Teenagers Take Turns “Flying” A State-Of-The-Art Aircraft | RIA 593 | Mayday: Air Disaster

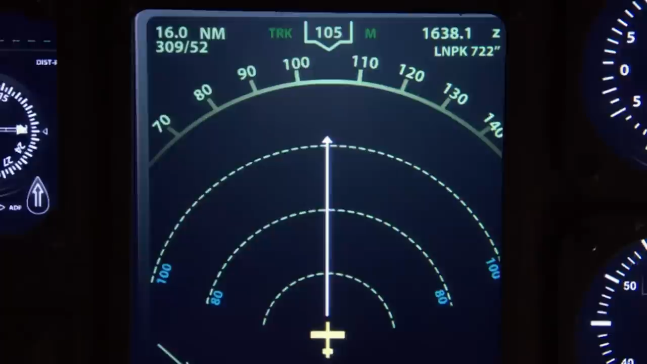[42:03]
what's that a strange arc now appears on the navigation panel it looks like the course a plane would take circling an airport waiting